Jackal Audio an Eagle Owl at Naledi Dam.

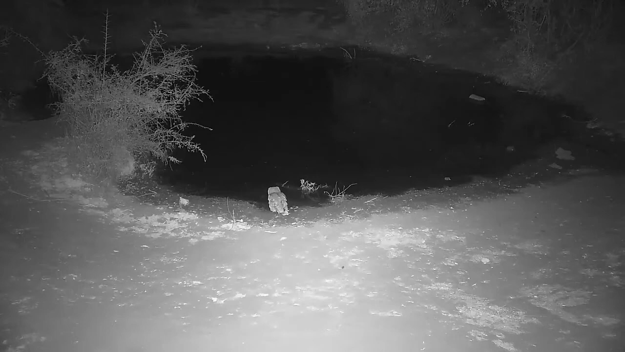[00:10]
really great example of jackal audio jackals calling we
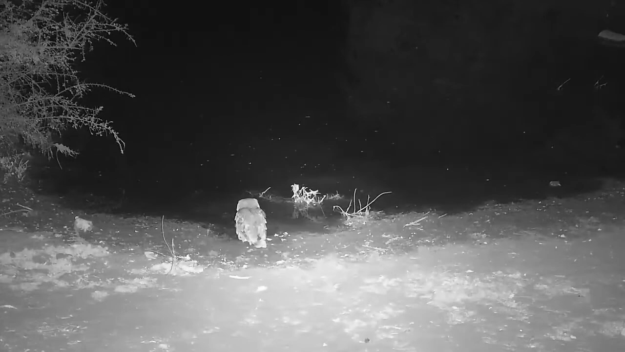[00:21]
have a Varynx Eagle Owl having a drink here keep listening to those jackals you can hear lion roaring as well in the background
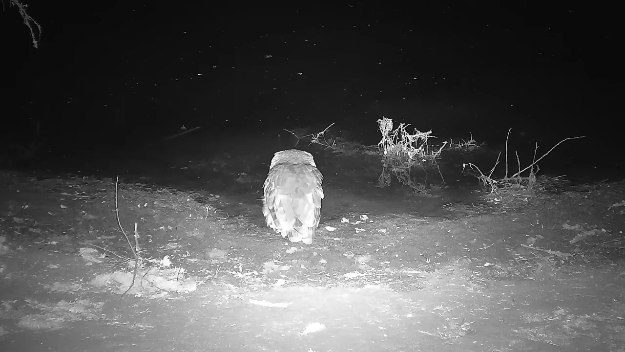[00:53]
classic evening sounds you've got the jackal which is most likely alarm calling at the lions that you can also hear maybe there's a kill site and the jackals will be calling each other to rally up and see if they can't get